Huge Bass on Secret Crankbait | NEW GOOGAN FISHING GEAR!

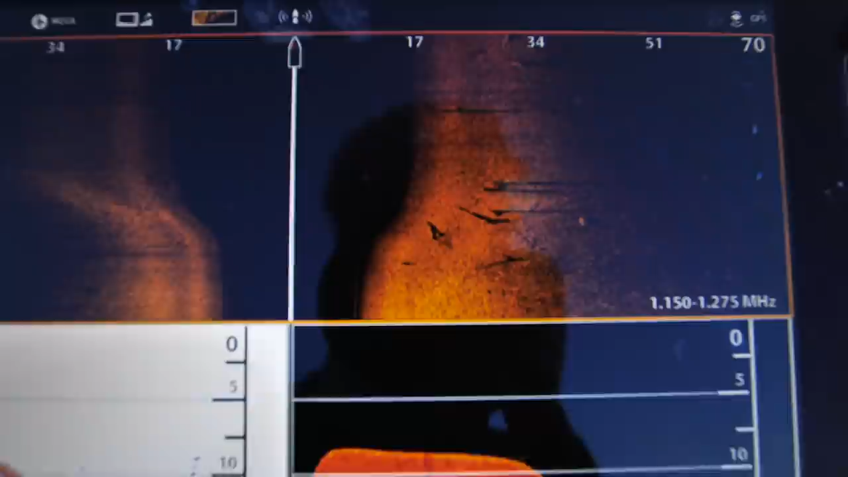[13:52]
that are running into this creek they don't always have to use the main river
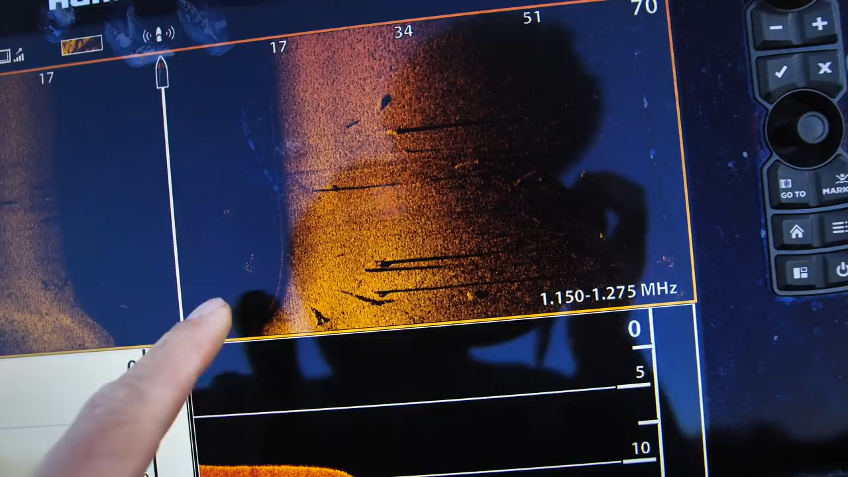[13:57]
channel to spawn you know they'll actually go up into any creek that has current most of the activity I see it's like mid-level now